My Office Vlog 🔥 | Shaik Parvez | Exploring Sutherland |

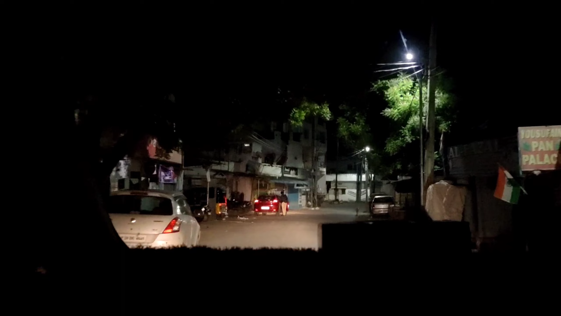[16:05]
लेफ्ट साइड गली का नहीं रोक दो अन्ना, वो शटर है ना ब्लू शटर यहाँ पे लेफ्ट साइड।